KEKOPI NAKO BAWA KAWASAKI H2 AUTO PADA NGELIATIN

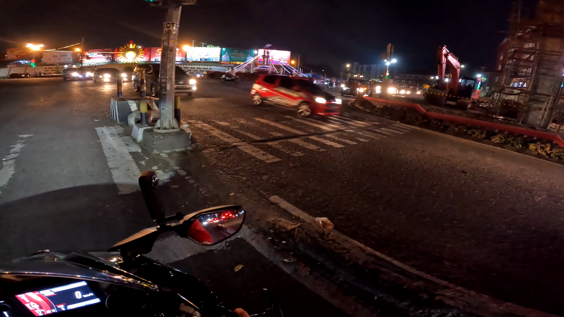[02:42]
Bensinnya kena bedip, udah mau habis guys.
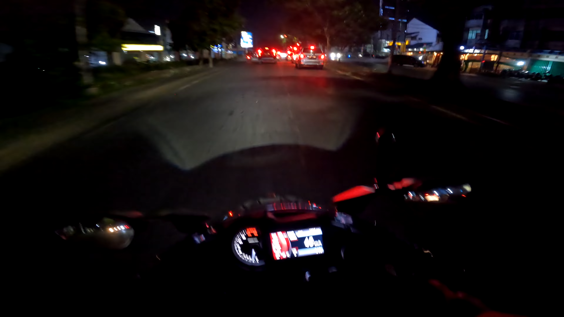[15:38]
Lampu ini gak terang loh guys, lampu motor ini nih. Cuma tengah loh bang. Mungkin lampu ini cuma syarat nih ya.